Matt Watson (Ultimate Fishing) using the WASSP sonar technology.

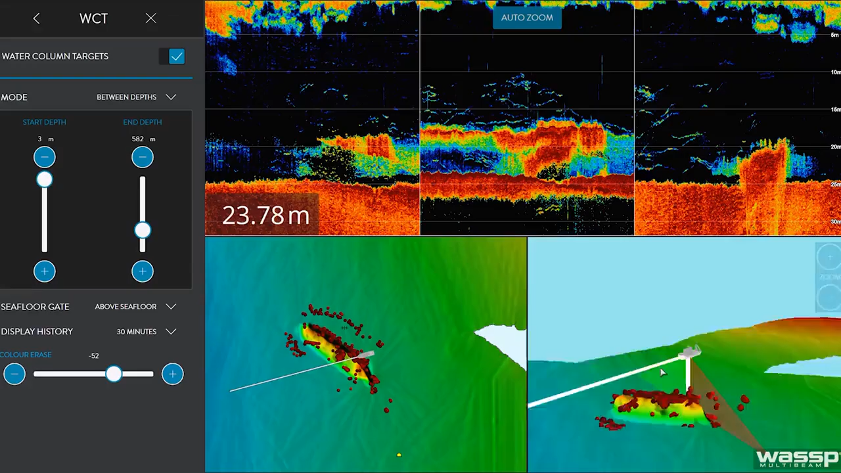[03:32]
On screen: depth 23.78 m
And a lot of them are all actually stacked down one side.
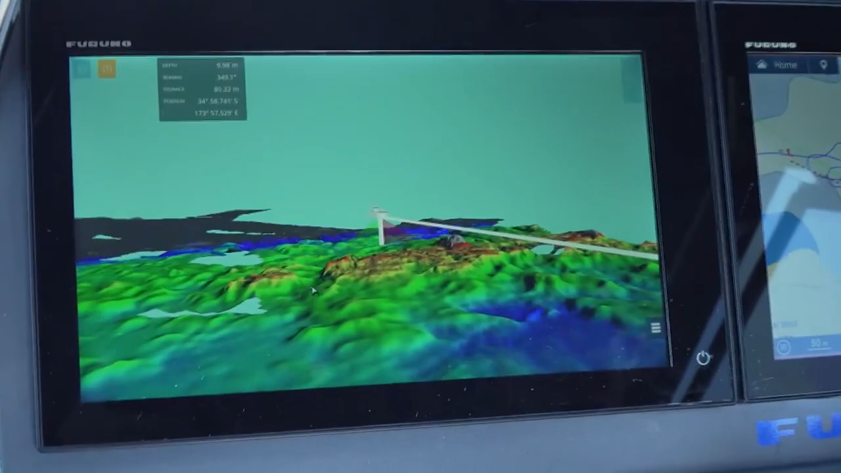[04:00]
We're sort of in 10, 11 metres of water, sort of a rubbery, rocky sort of bottom, relatively flat is a rock up in front of us.
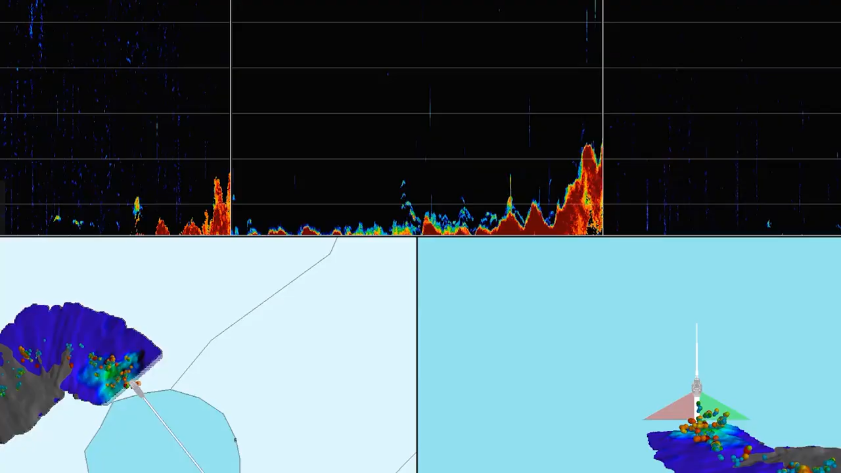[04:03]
And just as I come up here and run up over the side of it, we're going to be able to get a look at the shape of the rock.
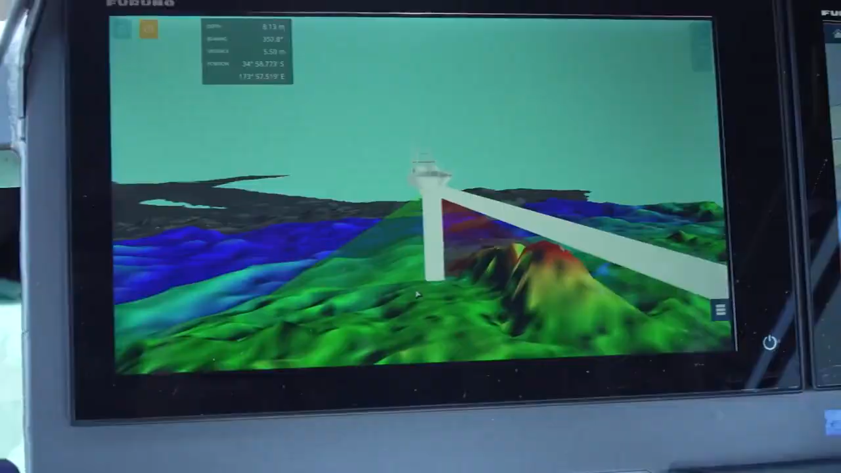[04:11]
And we're just coming up and over now, I can see that my beams just sort of running down that side there.
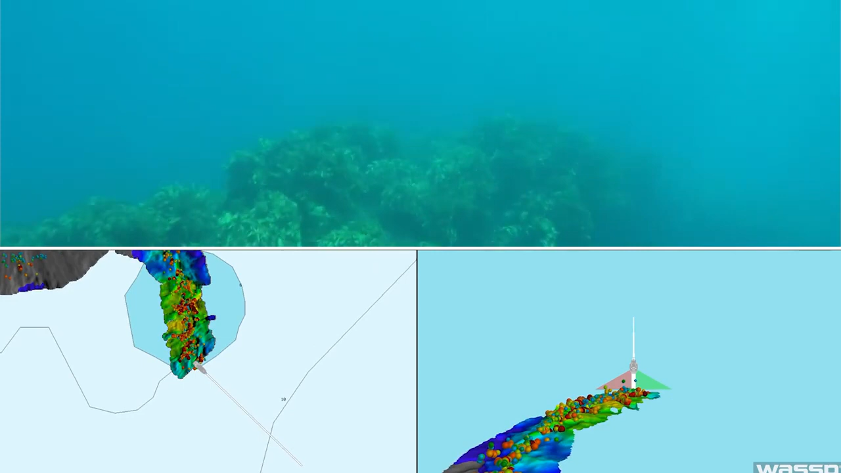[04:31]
we've got some fish sitting in the back eddy, some Mau Mau or Demizales. And again, just a very graphic 3D representation of what's down there, which aligns with what is actually there.